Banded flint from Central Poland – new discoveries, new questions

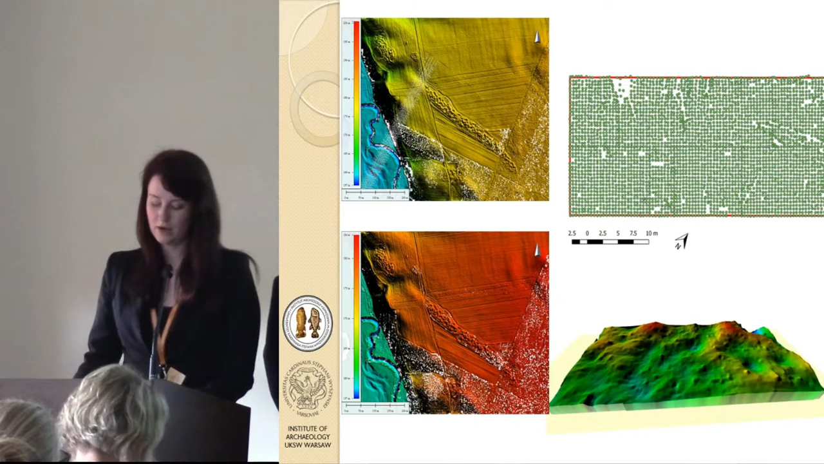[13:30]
However, this is a very time-consuming process. In this way, in this summer, measurements were made at Krzemionki mining field. Results you can see on the right side of the slide. 3,000 points were obtained. The digital terrain model, which was created on this basis, is very precise, but measurements of 9 hours were made for 2 weeks. For comparison, area of the Krzemionki mining field is 350 hectares.
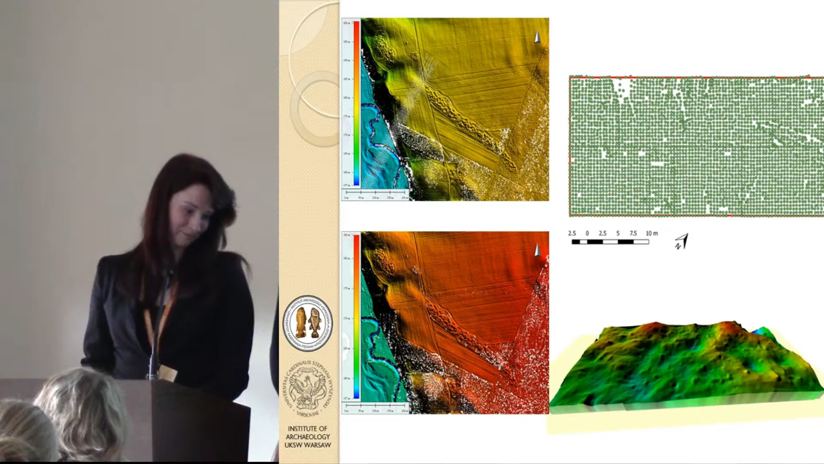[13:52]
Geology of banded flint, as well as the system of its prehistoric exploitation, has been studied for over a century now.